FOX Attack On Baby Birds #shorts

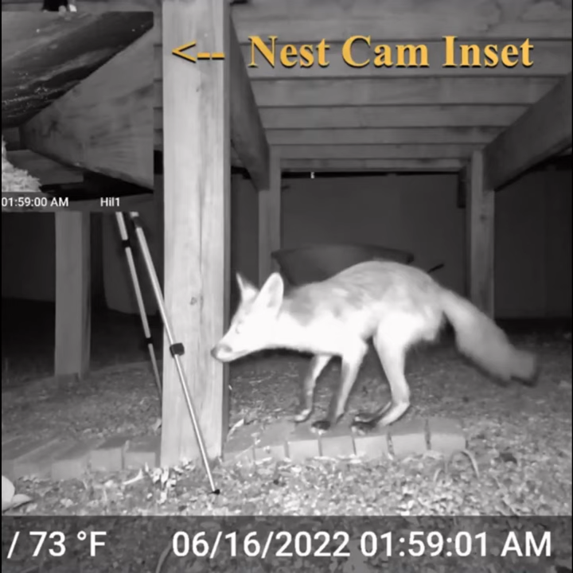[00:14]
Enticed by the scent of defensive spray, the fox attacks under cover of darkness, pouncing on the infant Robins in a fast and devastating attack.
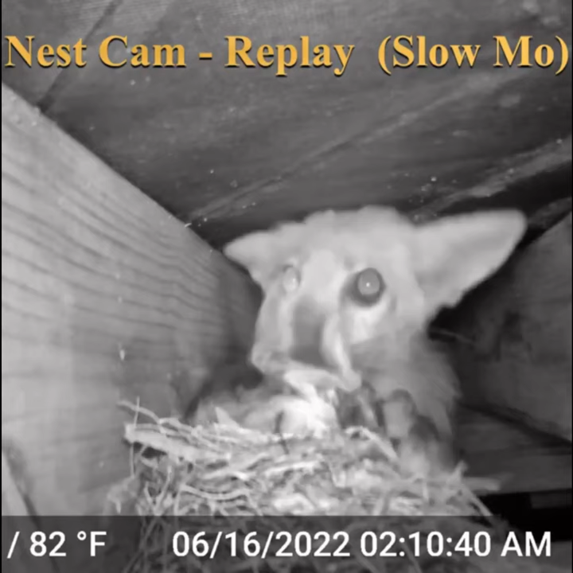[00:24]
The cameras filmed the terrible images of the fox claimed its prey, a reminder of the brutal truth of the natural world. The fox feeds on the baby Robins, feeding itself and ensuring its survival.